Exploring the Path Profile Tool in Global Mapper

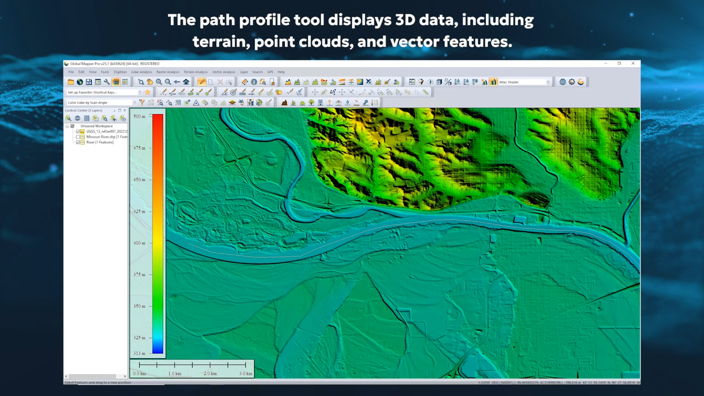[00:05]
Open it by either drawing a line from the toolbar icon or by using an existing line, as shown here.
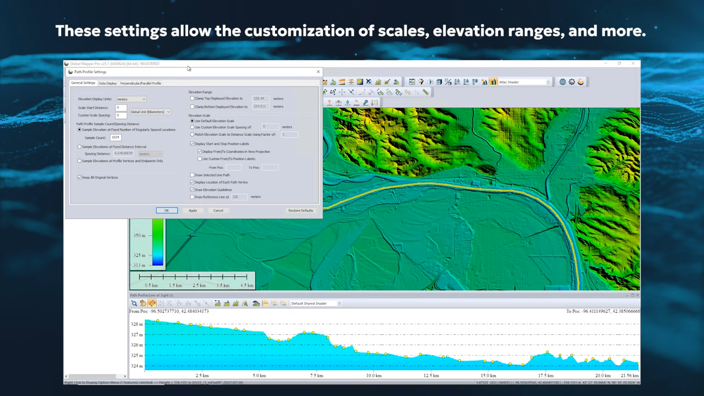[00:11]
The Path Profile settings provide options for 3D data visualization and editing. The default perspective views the data along the line.
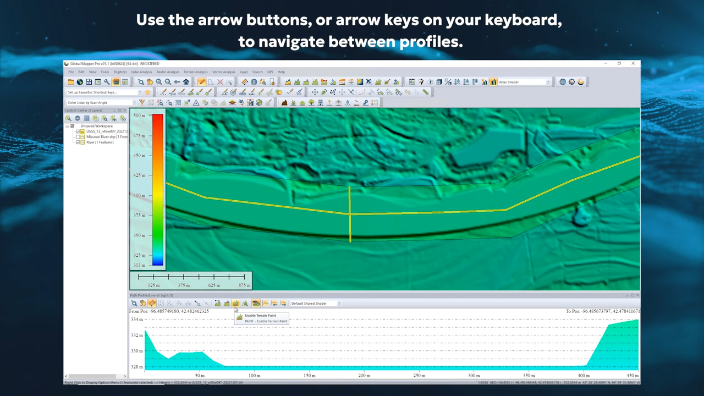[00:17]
Data can also be viewed from perpendicular and parallel profiles.
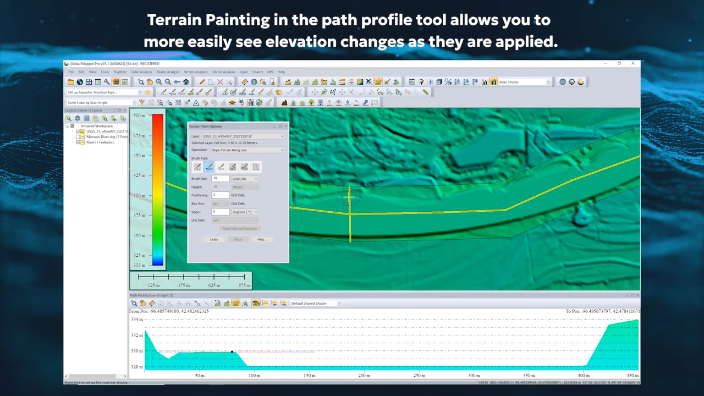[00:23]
These additional perspectives are also useful for data editing, such as terrain painting. Additionally, if you have point cloud data,
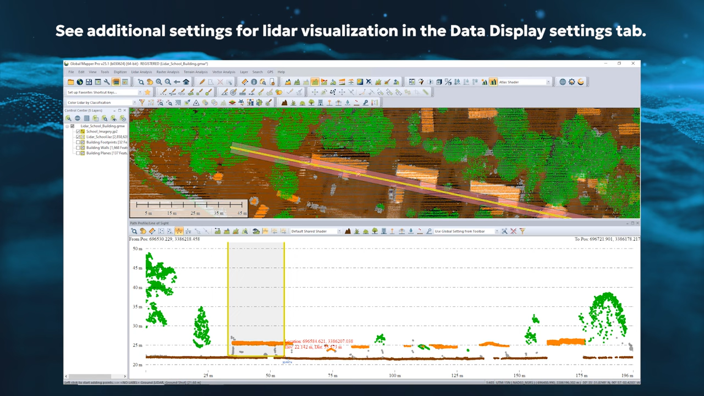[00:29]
use this to clean and edit your data with more visibility and precision. To learn more about the Path Profile tool in Global Mapper, read the blog on this topic available at bluemarblegeo.com.